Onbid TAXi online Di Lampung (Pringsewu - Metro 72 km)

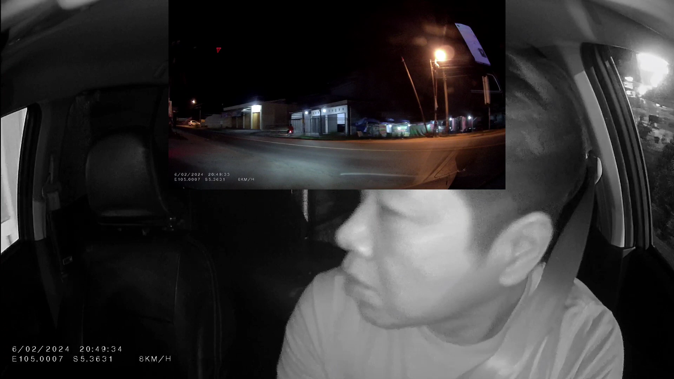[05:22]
Halo, udah Pak. Coba lihat di peta. Sekarang ya, saya di sini nih. Nah, terus dari persimpangan itu Bapak belok. Oh, itu masuk Pak sini Pak. Oh ya. Perumahan. Nah. Oh ya. Oke. Okay. Tadi berarti belakangnya ya.